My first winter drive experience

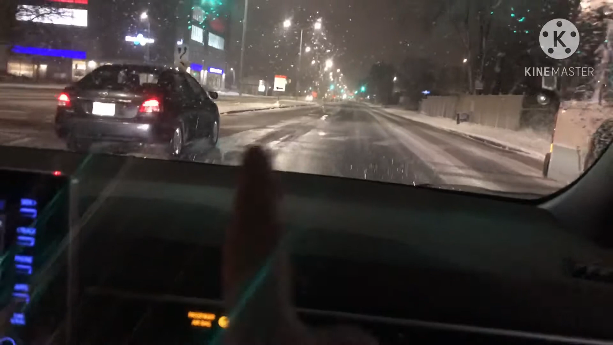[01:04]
Slippery. Oh, okay. So always like kung unsa ka kaduol mo stop sa summer, i-double nimo. Ay ka mag i-double nimo.
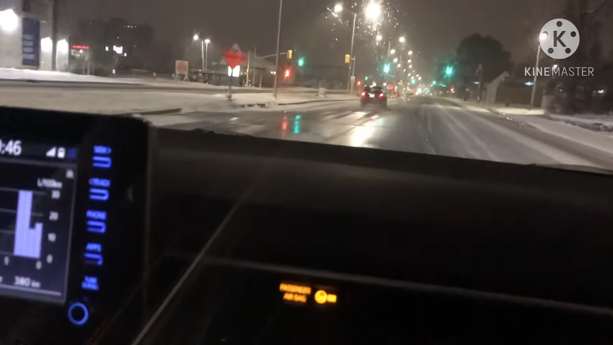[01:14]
Magbigay ka allowance because it's slippery. Okay.
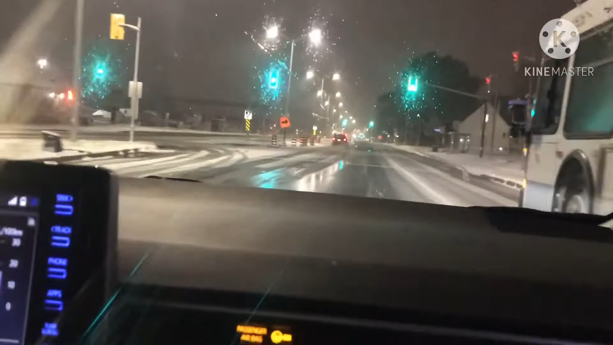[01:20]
Usually ang pag-slippery ka kung dili ka hinay magkuan. Kasi ka na, stop na ka diri, hinahinay na ka stop diri. Okay. Hinahinay na ka minor diri, nana. Nano? Oh, ay, mag-cut ko, magbigay ko sa bus.
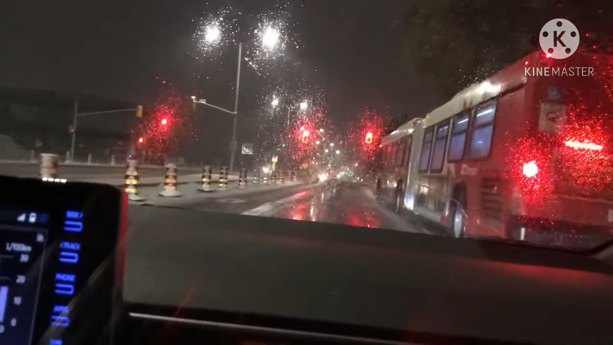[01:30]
Stop ka, stop. Okay. Ay, mag-stop, mag-minor ka. Dayon, kay nana nga sitwasyon, bisag naka-stop na ka, diritsyo rin yung magagandagan.
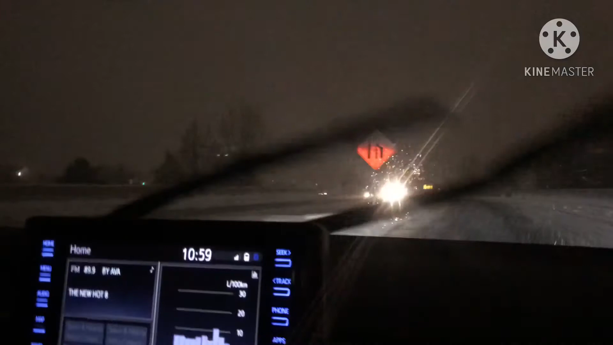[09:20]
Now we're headed so to fun. We're headed to his home in San... what's the address? What's your address, by? Secret. That's it. So now we are almost like 10 minutes away. So did you know what's that? That's snowblower. Ah. Okay. Say hi.
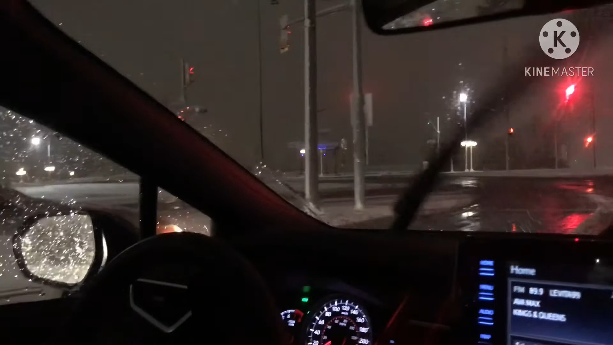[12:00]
The bridge that connects. That's Feller Bridge. Feller Bridge, the bridge that connects Ottawa and Gatineau, Quebec, Ontario and Quebec. So let's see how many minutes will it take us from Ontario to Quebec.